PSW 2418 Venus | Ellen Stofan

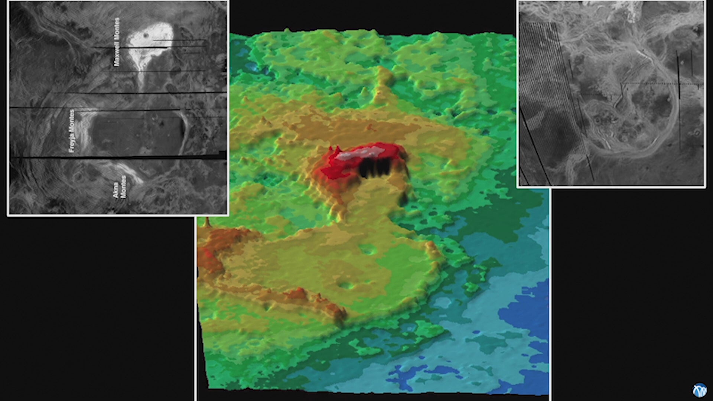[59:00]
The ridge system you see in the radar image is the same ridge system you see right here. This is the highest point on Venus, a mountain range called Maxwell Montes. It's the only feature on Venus named after a man, James Clerk Maxwell. Because, of course, he is the originator of the radar equation.
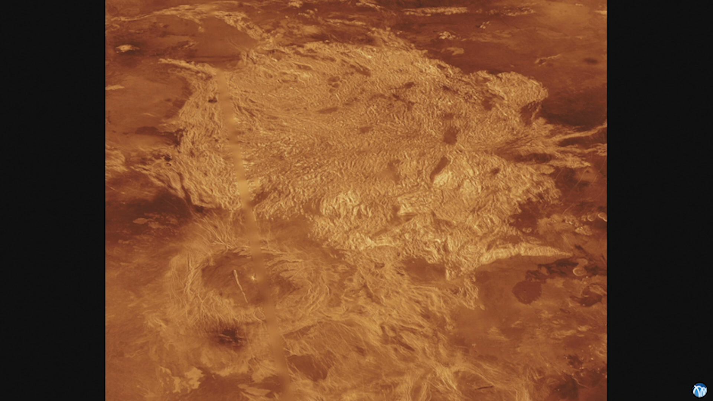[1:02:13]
They're very, I don't have a better word for it, rumpled. So the topography is sort of plateau-like, but irregular, and the surfaces are highly, highly deformed. If you look up in close, this is just a section of the tessera, and you see fractures going in many different directions.
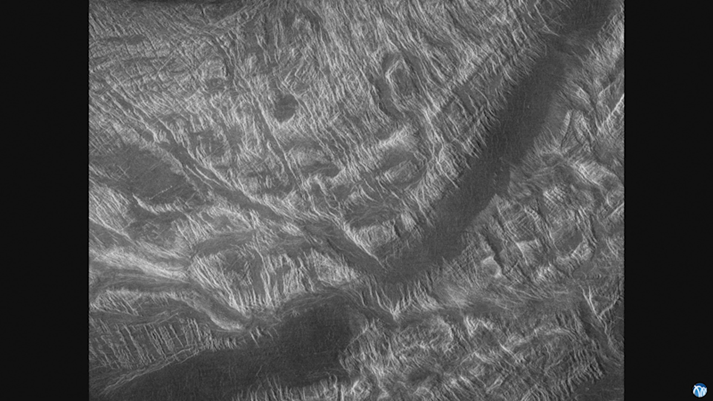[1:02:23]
We see compressional features, we see extensional features, but the problem with Venus is,
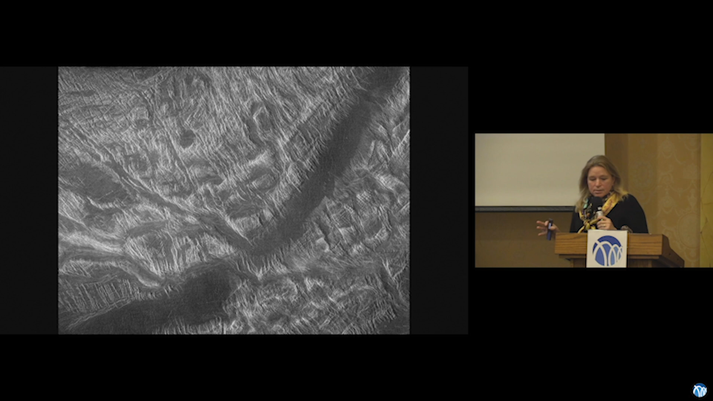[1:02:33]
remember that when you're looking at a surface on Venus, there has been almost no erosion. So a surface like this, where you see all this complexity of fracturing,
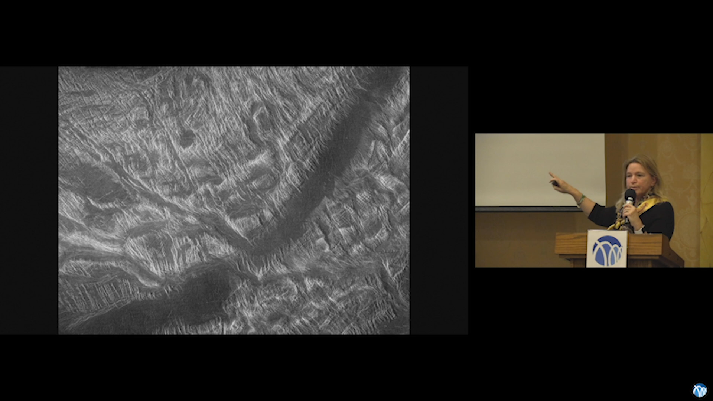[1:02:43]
you tend to start wanting to pull out stress directions and saying, all right,
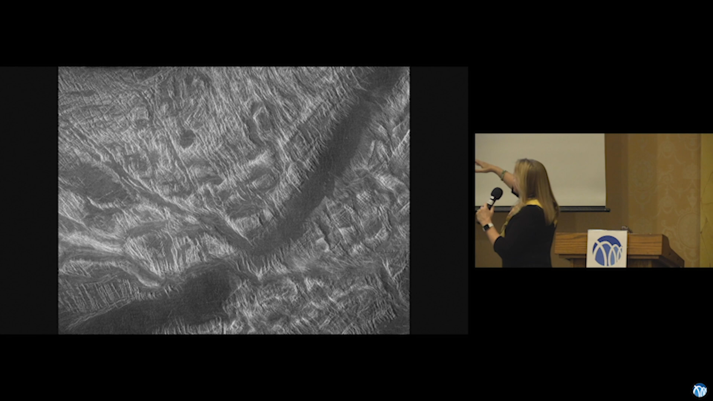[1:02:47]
I've got extension in this direction, and so the crust was pulling that way, and it was compressing this way. But without erosion, we have no idea if these things happened at the same time, tens of millions apart, or hundreds of millions apart.
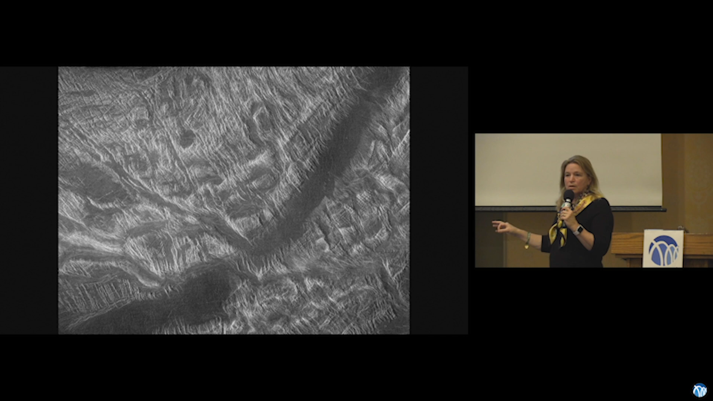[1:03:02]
And so everyone's initial, when we started analyzing this data, is you take this and, oh my gosh, all this happened at once.
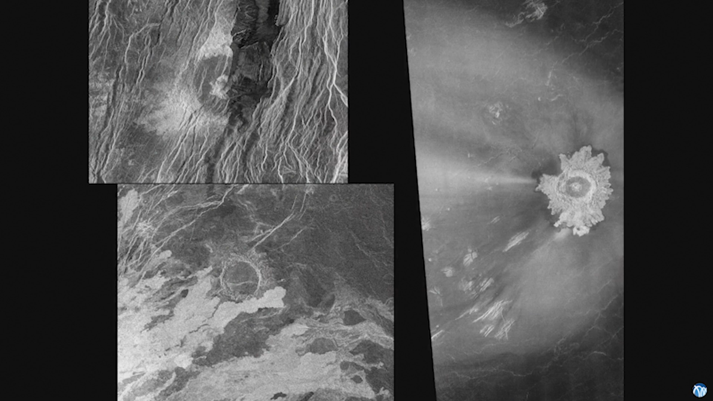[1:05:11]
And these are a few of my favorite craters. This is one that obviously sits along a rift zone. So you can see part of the rim of the crater here, the rest of the crater here.
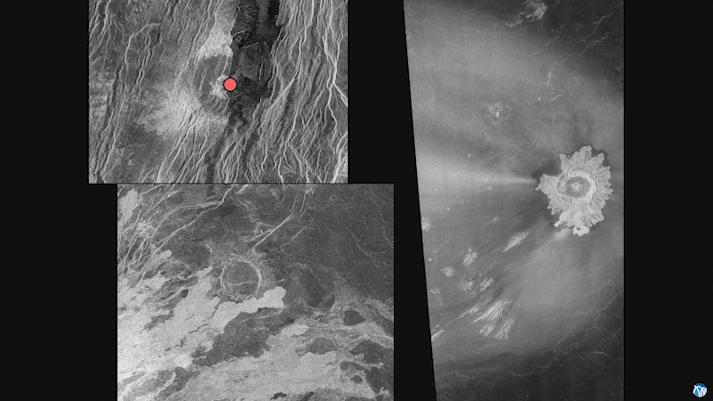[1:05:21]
And it's actually been split apart by this rift. So really awesome. You can do all kinds of nice stress equations and figure out exactly how far it got split, what kind of force that means. Really fun stuff. And here's another crater that's been partially covered by a lava flow. So you can say, okay, the crater was there. And then the lava flow formed on top of it. And I just put this one in because it looks like a little fish. But it's also to point out the very freshest craters on Venus.
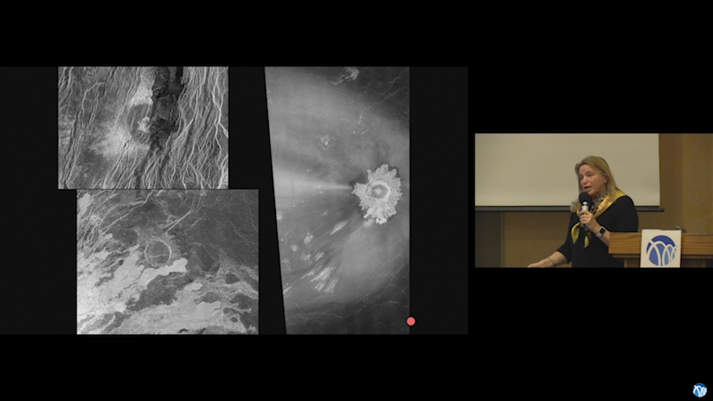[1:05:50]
Remember, I've already talked. It's so hard to date things on Venus. We can't figure out how old anything is. This crater, actually, look at this weird halo it has around. So a small number of craters on Venus have this halo, which we actually think is an area that's basically been blasted by the atmospheric blast as the crater impacted on the surface. Remember, Venus has this very dense atmosphere. And so some pretty smart people figured out the force from the impact of the atmosphere hitting the surface
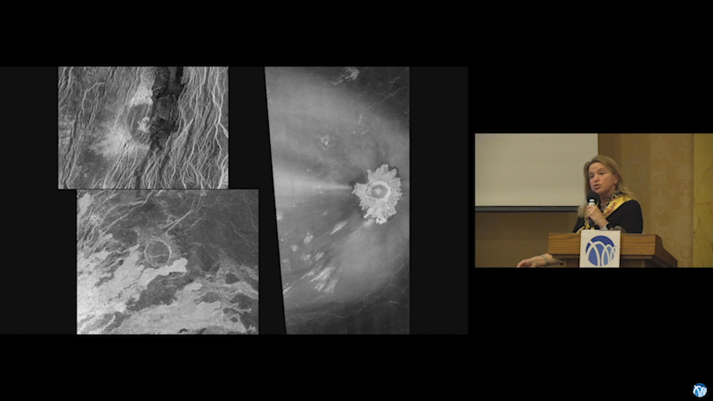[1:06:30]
would actually sort of scour out a zone. And this actually fits the model of what the blast of the atmosphere would do. It also tells you which direction the impactor came in from. So these features are really young, probably within the last few million years.
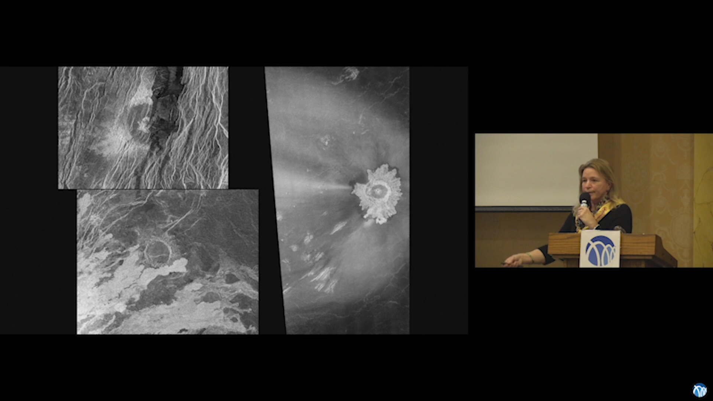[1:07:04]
These two impact craters are among the most unusual impact craters on Venus because they have been affected by geologic activity. I can say the crater was there, it got rifted apart. The crater was there, the lava flow. So I can get a temporal
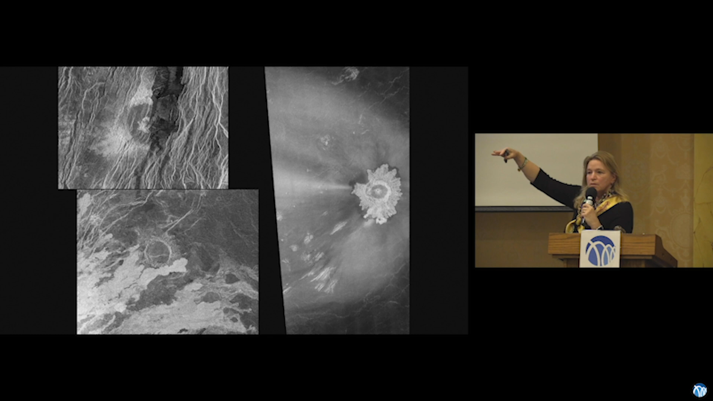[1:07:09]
list of things that happen which geologists like to do to try to understand the history of a planet.